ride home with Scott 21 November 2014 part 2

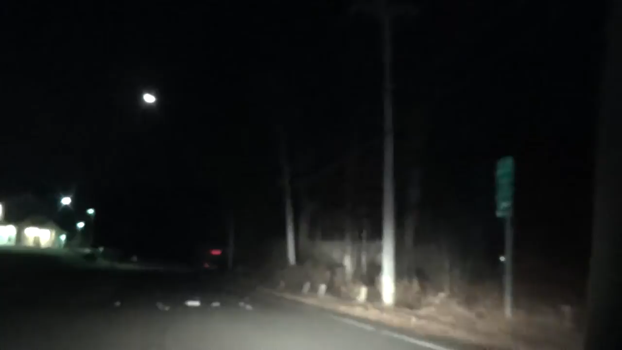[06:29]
What the fuck? It's garbage. And it's a pizza box. Oh, yeah? Assholes. Oh, no, no, no, no. You just... Never mind that.
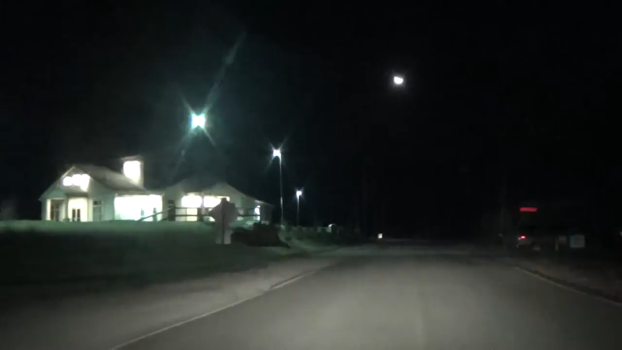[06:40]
There was a Boar's Head truck parked there, but they might have just been checking to see what, if he was gonna use them, or maybe who the hell knows what.
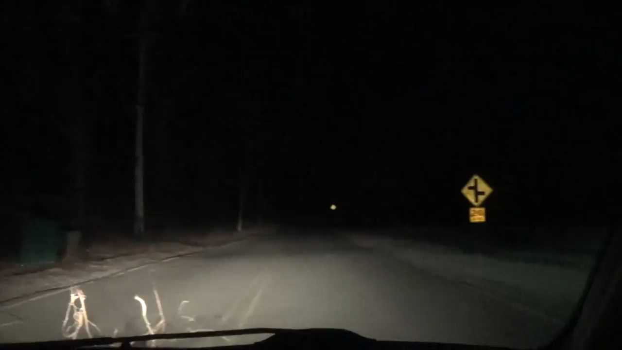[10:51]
Asshole did that. Look at that shit. I'm not gonna run it over. I don't know if there's. Yeah, I don't know what the hell might be in there. Could be a landmine hidden in that thing.